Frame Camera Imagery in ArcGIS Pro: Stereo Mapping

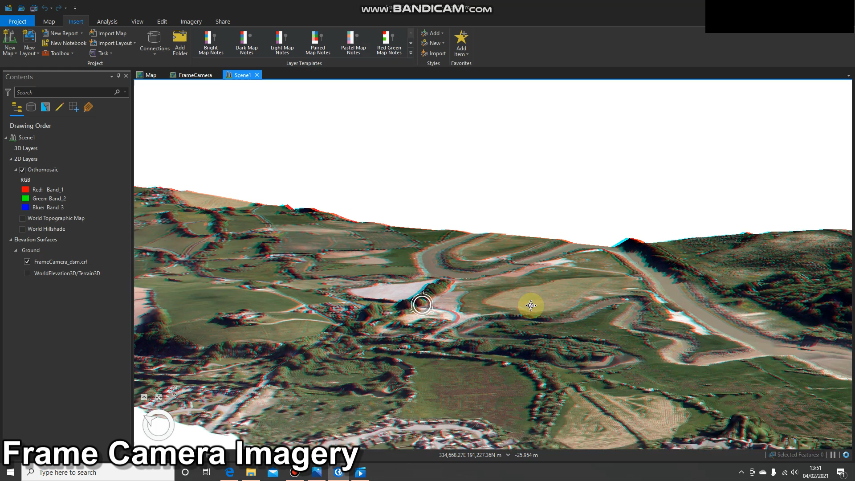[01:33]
If you have anaglyph glasses and you put them on now this should look 3D. Okay in order to view our imagery in stereo we're going to go to new and new stereo map down the bottom.
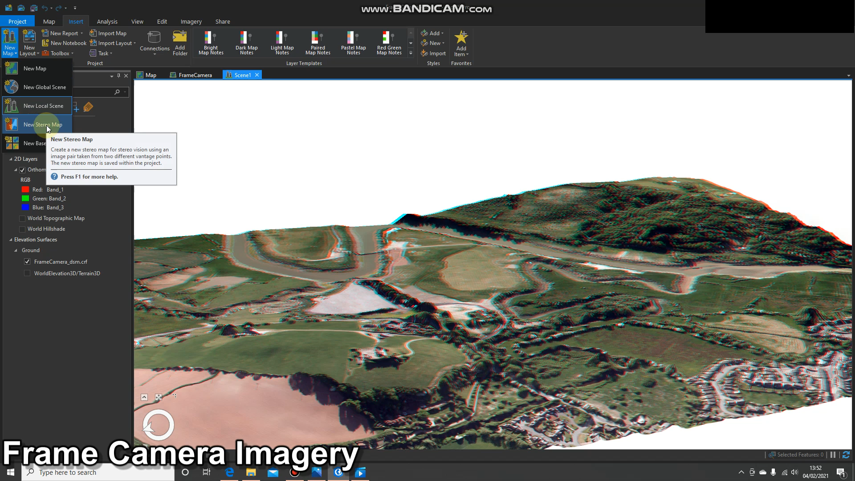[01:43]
You're going to need the correct licenses otherwise this will be grayed out.